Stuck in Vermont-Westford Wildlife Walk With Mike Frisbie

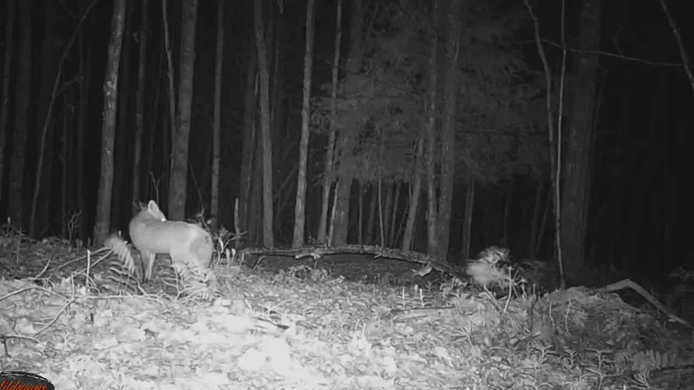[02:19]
The fox is. Where the deer goes, others go. I'm the only human that wanders around up here.
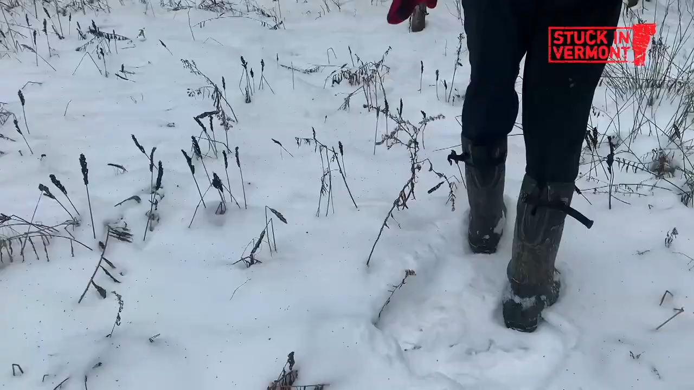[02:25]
And because I've become part of their world, because I'm up here every weekend,
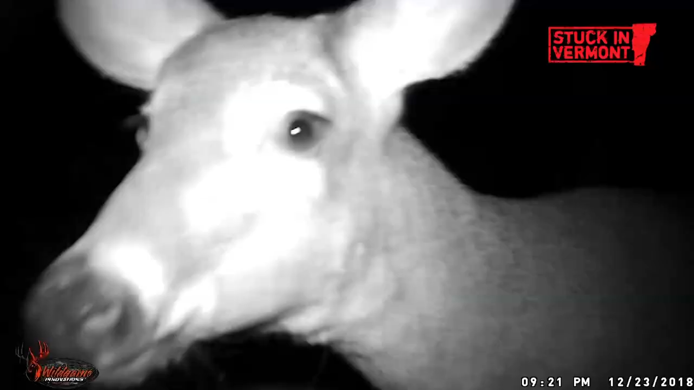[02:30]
I've had deer come up and lick a camera like an hour after I'm gone.
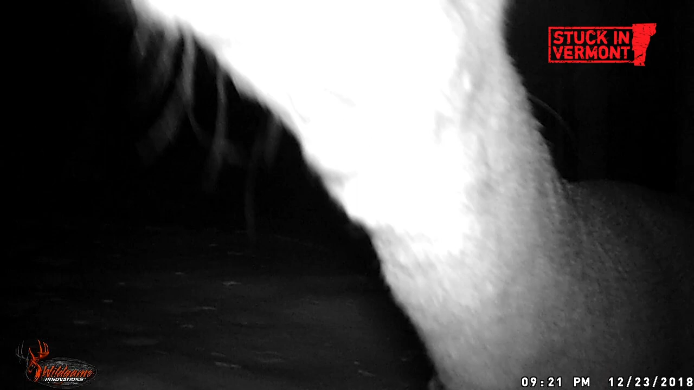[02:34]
Just the solitude, the peace. If you're gonna get off the feeding path, I highly recommend that's where you're gonna see wildlife. The less humans the better.
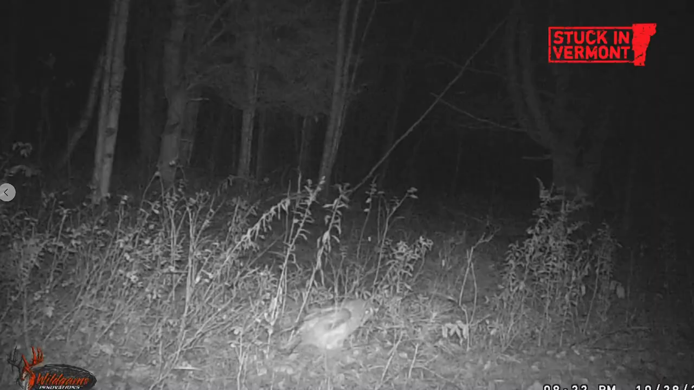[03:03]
You're just there. And you've become part of their world. Owl's flight is silent. What do we just see? You didn't even hear. It's a barred owl.
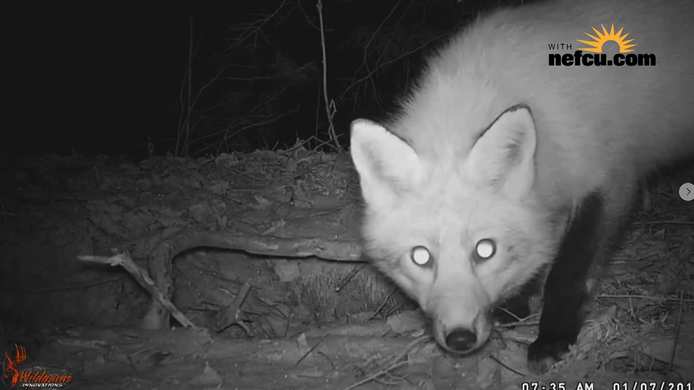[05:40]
fox, coyotes, bear, moose pass through.
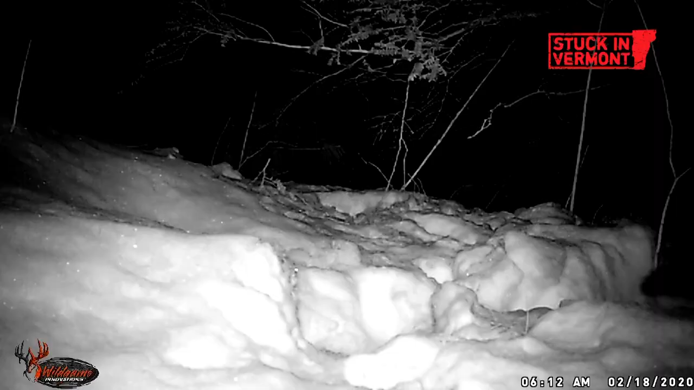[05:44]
So I think the appreciation of all the animals and what they